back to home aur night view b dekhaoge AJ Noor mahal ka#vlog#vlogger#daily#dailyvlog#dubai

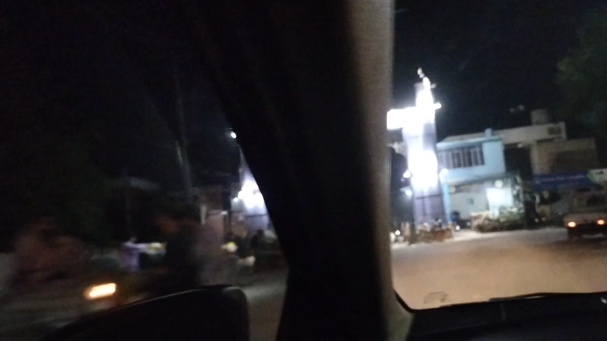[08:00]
چلیں جی تو ایک گیٹ یہ بھی ہے اس گیٹ کا نام مجھے نظر تو نہیں آرہا ہے لیکن میں نے کہا ہے نا سات گیٹ ہیں یہاں تو ایک گیٹ یہ بھی ہے
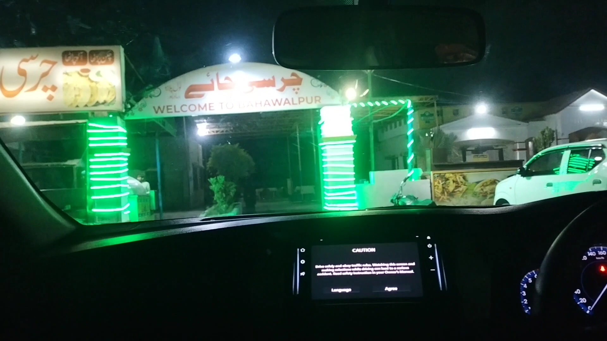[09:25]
موسیقی چلیں جی ہمیں چرسی چائے کا ہوتل نظر آگیا ہے یہاں ہم نے گاڑی گھوما لی ہے اور ابھی ہم نے یہاں چائے اور ساستا چکن پراتھا علو پراتھا
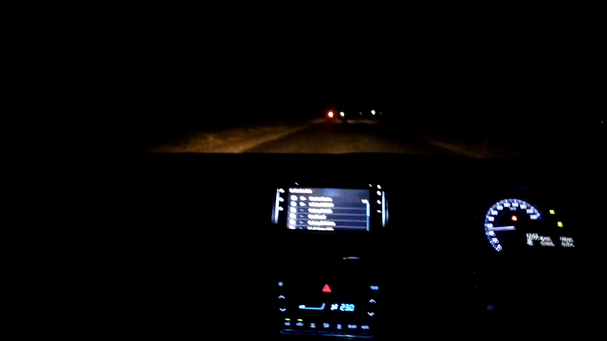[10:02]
وہیں ہیں جب ہم موٹر وے چڑھ جائیں گے کم آرام سے پہنچ جائیں گے اسلامباد کیونکہ ابھی کچھا ہے راستہ بھی بیچ میں آتا ہے کافی